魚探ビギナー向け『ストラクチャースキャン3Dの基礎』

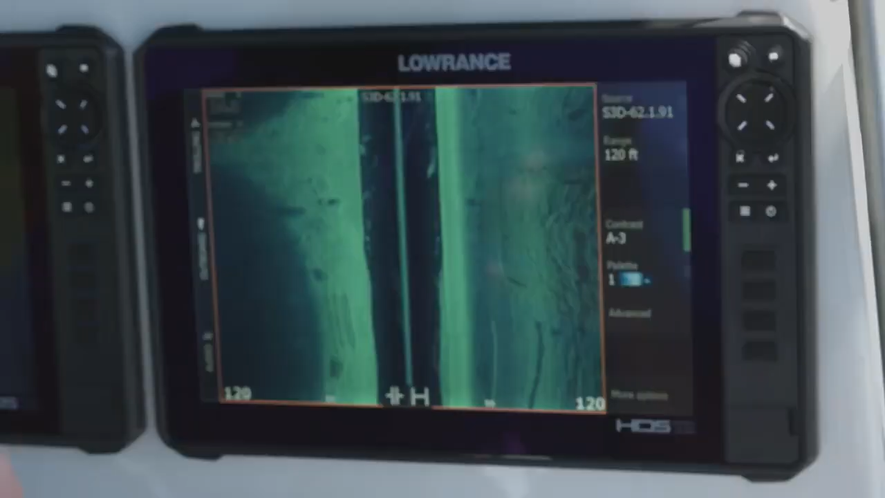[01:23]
And here we are, we're looking at Structure Scan 3D. You can see, whenever you've got the module up,
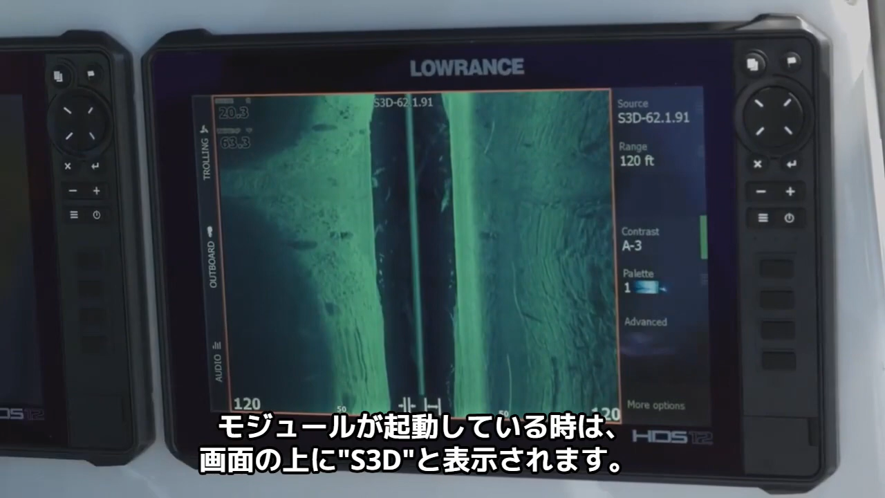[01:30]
it says S3D on the top of your screen so that you know you're using your source of your Structure Scan 3D module.
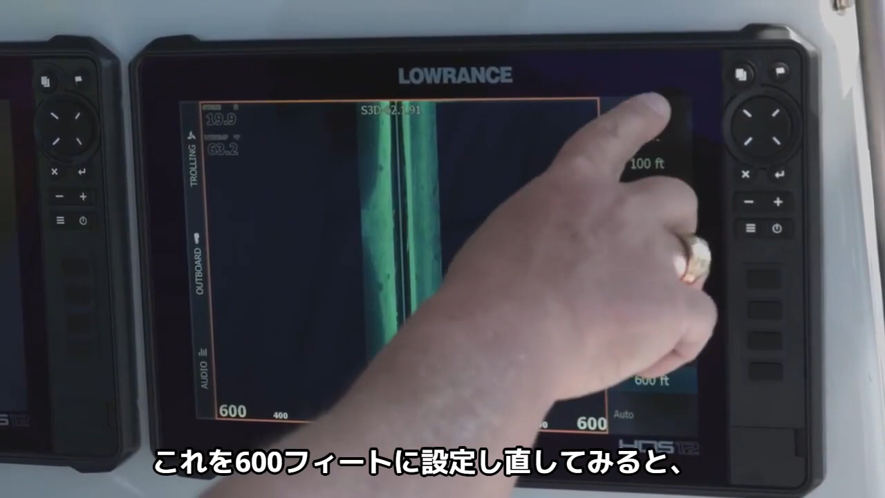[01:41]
Again, it's going to fill up a lot of screen.
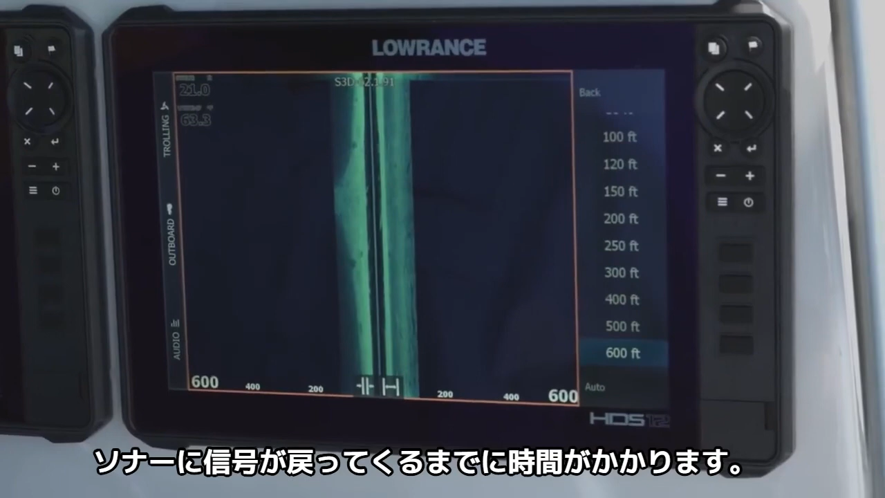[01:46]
The thing is, the further you range it out, the longer it takes those pings to get back, so sometimes that will affect your scroll speed.
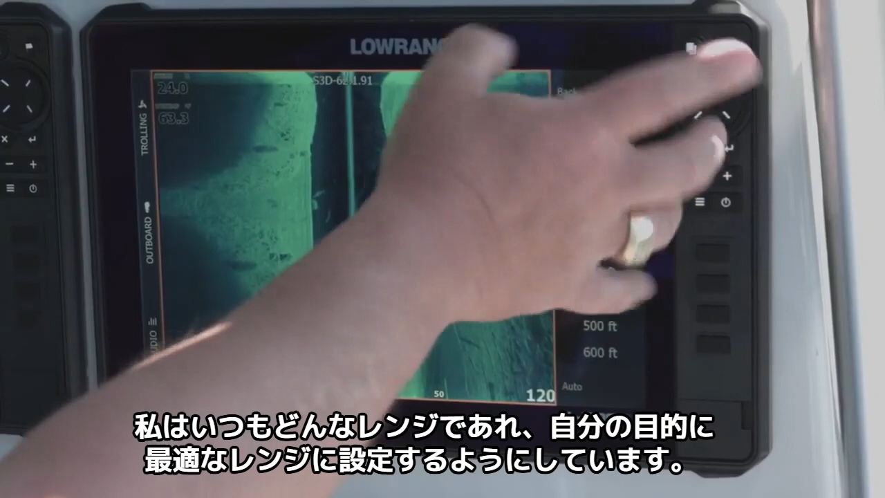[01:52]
So again, I always like to use it just in whatever range that's best for what I'm trying to do. So we're in a 120 foot range here. You can see the clarity that we're getting out there. We get really great clarity on this. And again, we talk about color palettes and stuff. People always ask what's the best color palette to use. It's going to be a personal preference on that.
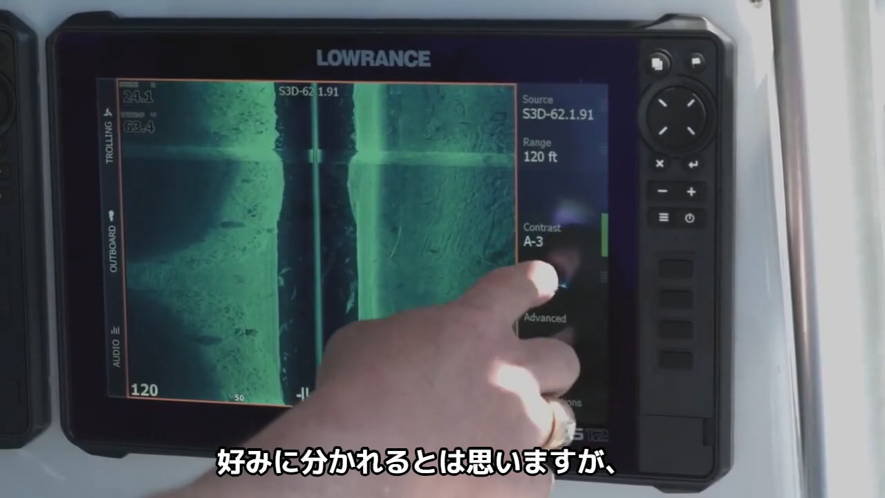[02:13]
So we go into the palette, like here's what it looks like with the number two palette.
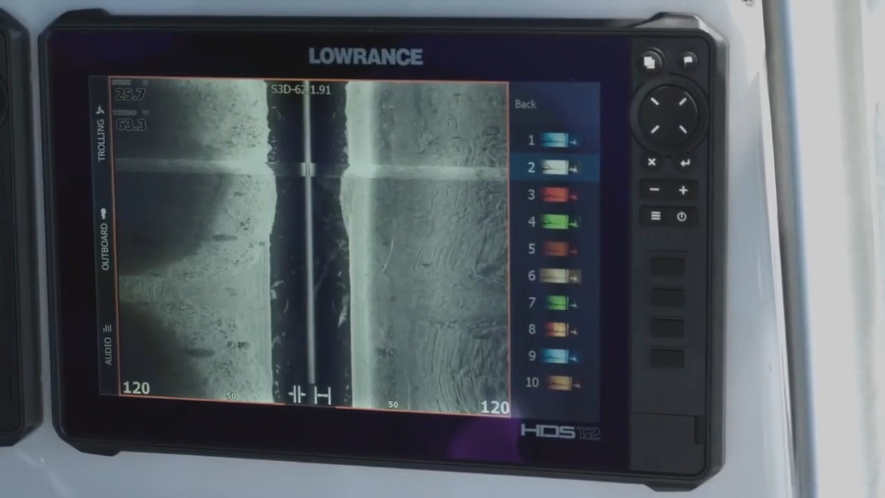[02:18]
Um, again, it's a really great daylight viewable palette, and for most people that's what they need to figure out.
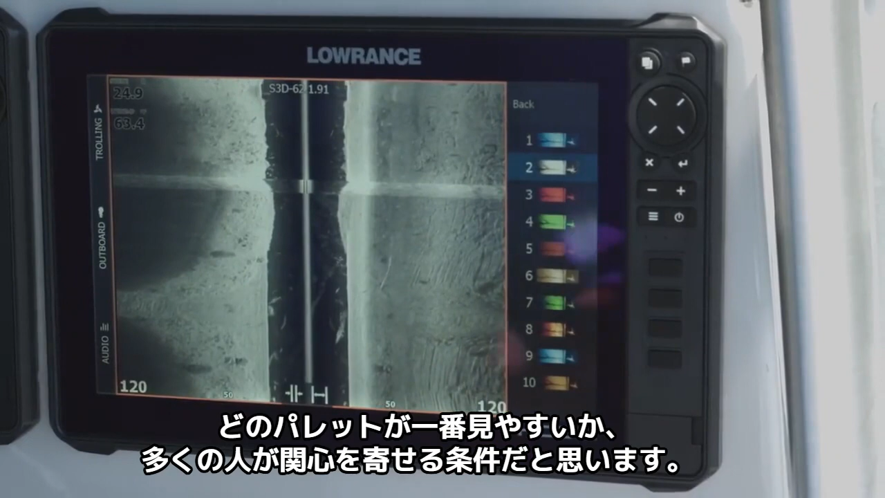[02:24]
Which one looks best for them in the daylight? Because what looks good to my eyes in the daylight may not look good to your eyes in the daylight.
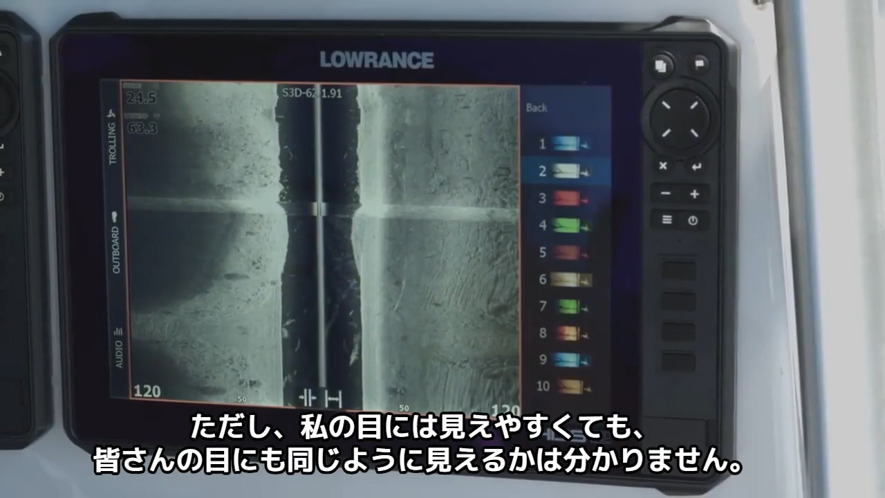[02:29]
So, a lot of times, I just really like this number one palette, so I use it most of the time. And we'll talk about the contrast. So contrast, think of that as energy or power that you're putting into the water. So the more energy you put in the water, so if we turn it up, you can see it really quickly and easily blows out, and if you turn it down, it gets a little bit darker.
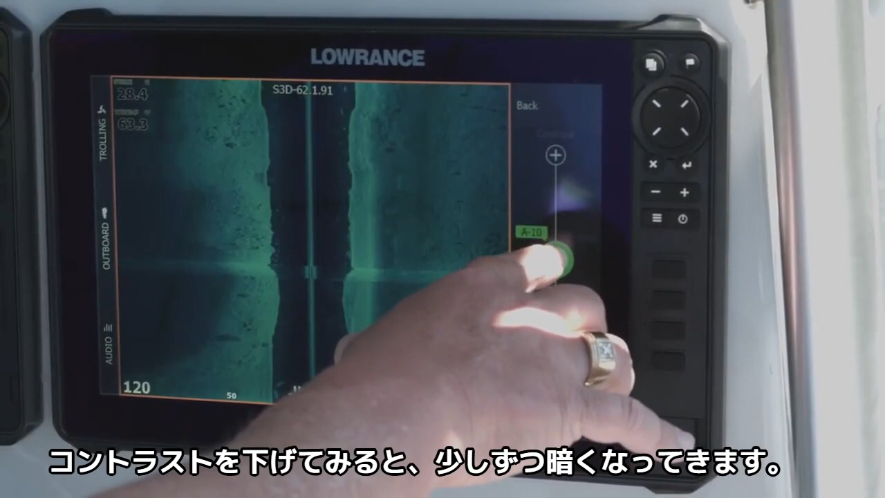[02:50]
And for some people, it's a little bit easier to see. Now usually when I'm using it, especially in the range we're in, we're in 28 feet of water, so I usually, I still leave it in auto,
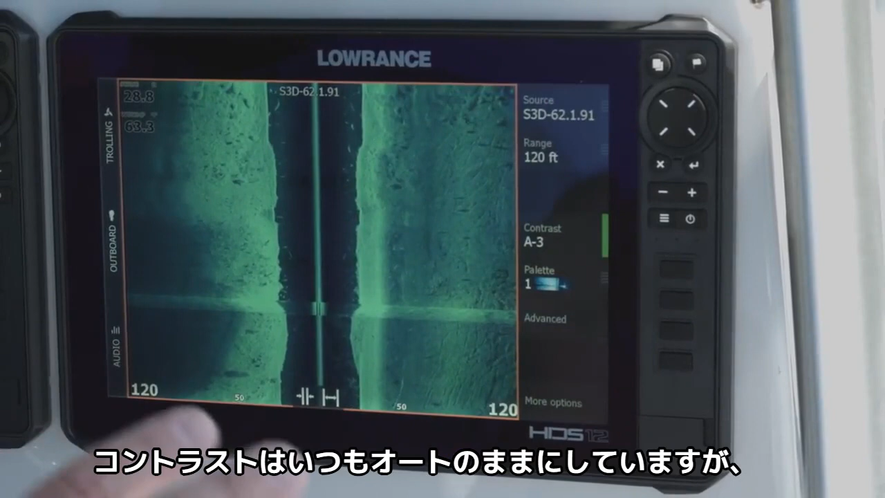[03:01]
but I just back it down a little bit so it's not putting quite as much power into the water. The other thing with the StructureScan 3D module is you also have the downscan imaging.
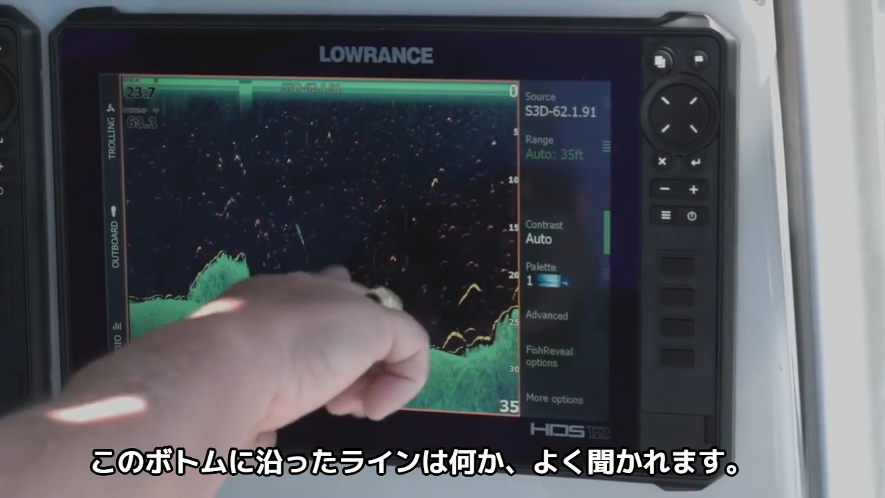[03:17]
Well, with my fish reveal,
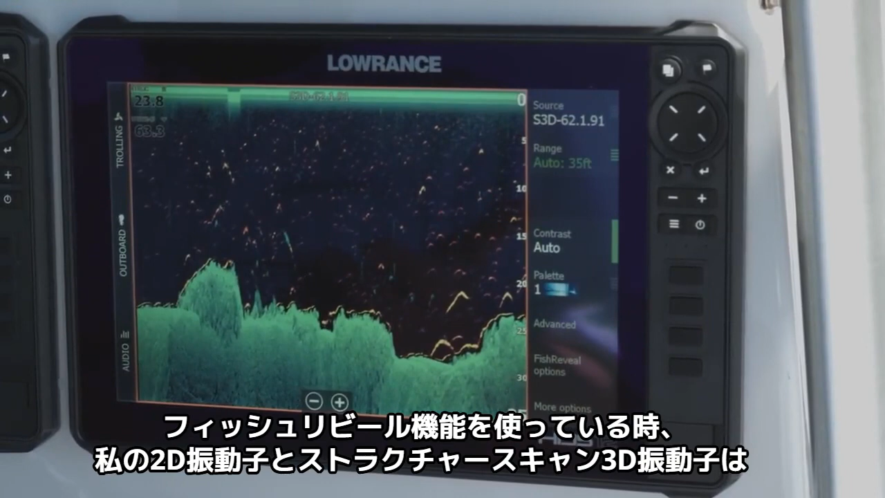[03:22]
my 2D transducer and my StructureScan 3D transducer, they're sitting a little bit differently in height. So that's why sometimes I'll get this line along the bottom because my 2D transducer is reading this as the bottom, and my StructureScan 3D transducer is reading it just a little bit deeper because it sits up a little bit higher. But again, we're using fish reveal here.
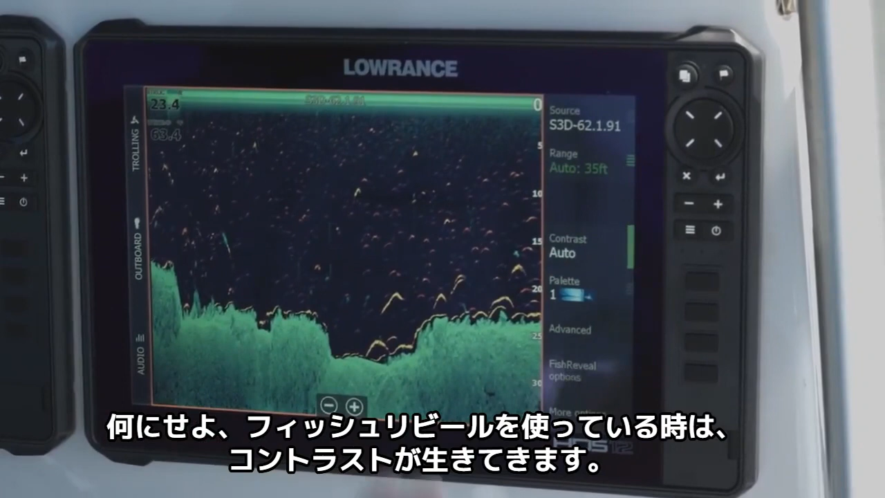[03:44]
The contrast works the same with the downscan as it does with the side scan.
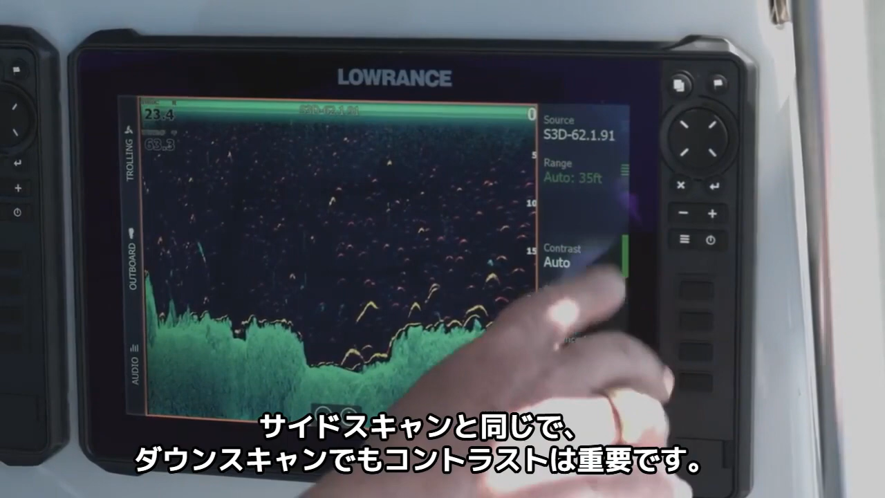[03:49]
And then you can turn your, you can change your sensitivity on your fish reveal options.
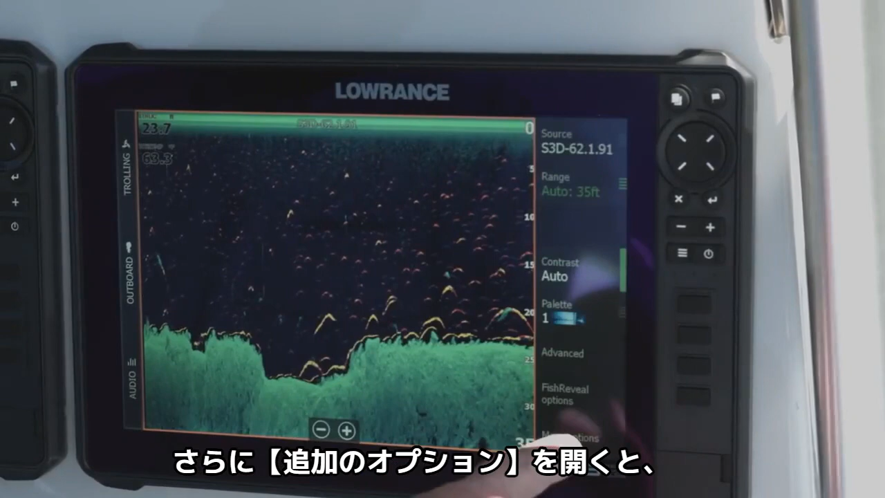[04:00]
The other thing you can do is you can go to more options and here's where you can turn fish reveal off if you decide you don't want to use it. So now the one thing that the StructureScan 3D transducer can do that none of the other
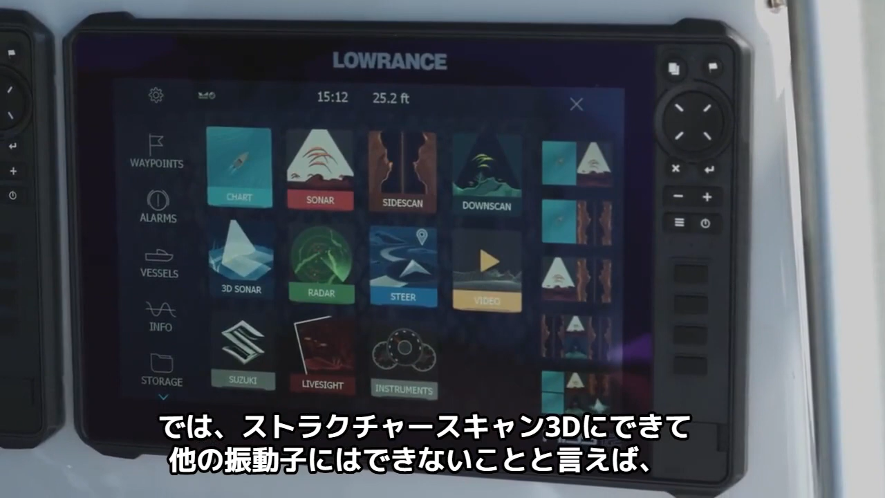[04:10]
scanning transducers can do is our 3D sonar.
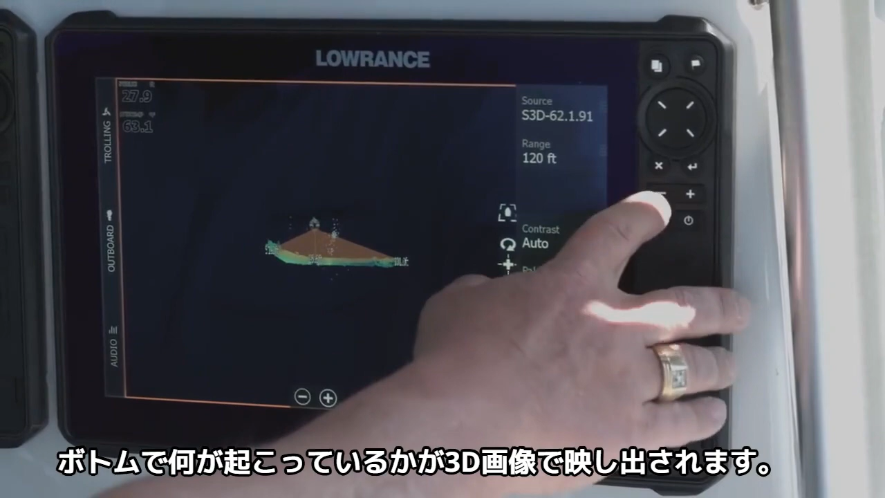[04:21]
You can zoom in, you can zoom out, you can make it whatever you want. But what's really cool is you can turn and look at this environment. Look at the, look at where it's dropping off of the edge over here. You can see where that drop is, you can see where these rocks and boulders come up and down in here. It's really amazing. You can, you can actually see the depth.